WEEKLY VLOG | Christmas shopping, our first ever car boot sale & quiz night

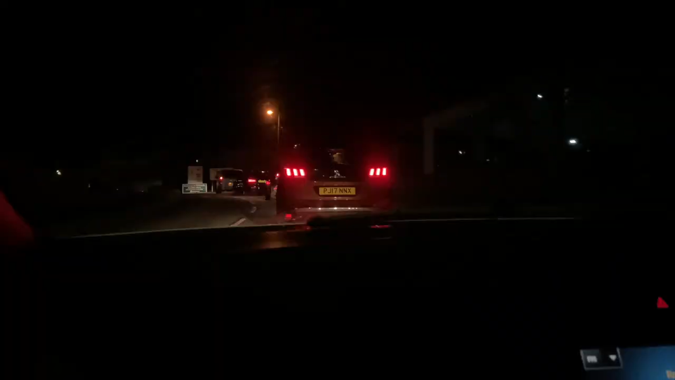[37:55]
we are driving into the uh place it's really dark on the camera is the market where